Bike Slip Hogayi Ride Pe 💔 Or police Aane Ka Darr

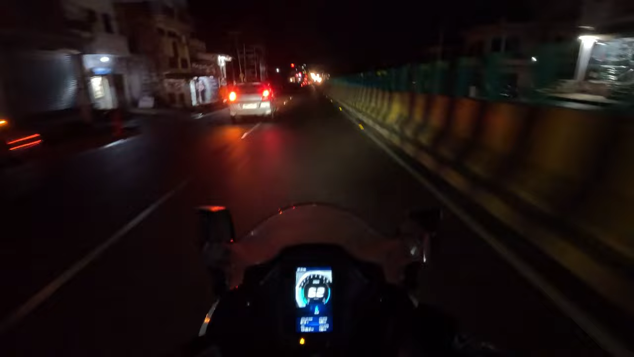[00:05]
आप सामने देखो कितना प्यारा लग रहा है।
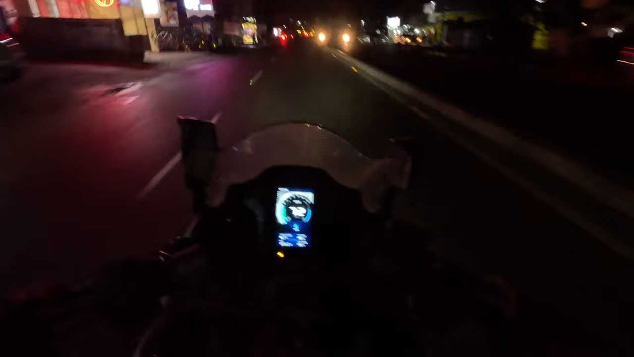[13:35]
भाई। दोबारा से बारिश भाई, आज पता कम से कम 10 बार बारिश रुकी होगी और उसके बाद 10 बार बारिश पड़ी होगी। तो भाई मैंने लवली को अब वहाँ से उठा के इधर कर लिया वाली बाइक से, क्योंकि हमें अब अलग अलग होना है।
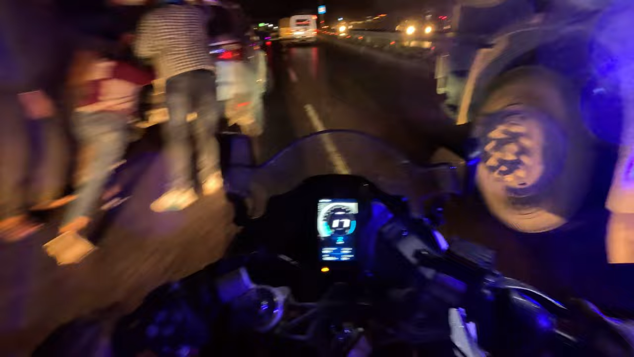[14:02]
भाई फिर बारिश हो गई, अभी रुकी थी बारिश फिर बारिश हो गई।
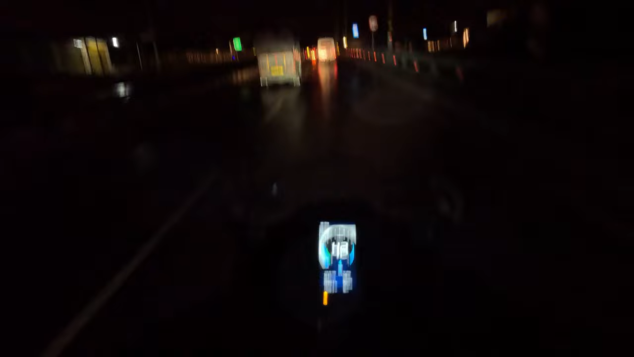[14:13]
ये देखिए भाई साहब, गलती ऑफ रोडिंग।
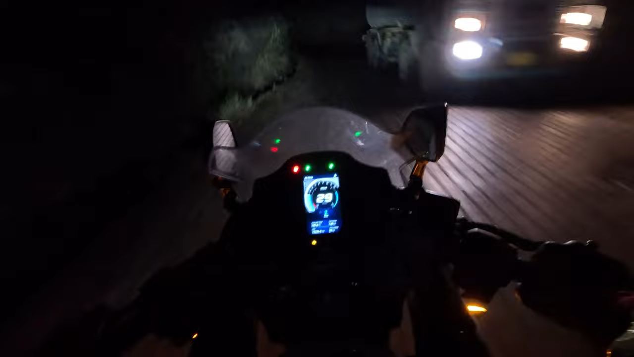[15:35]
भाई ये देखो, एक और नदी यहाँ क्रॉस करने के जाना पड़ रहा है, पुल टूटे हुए है।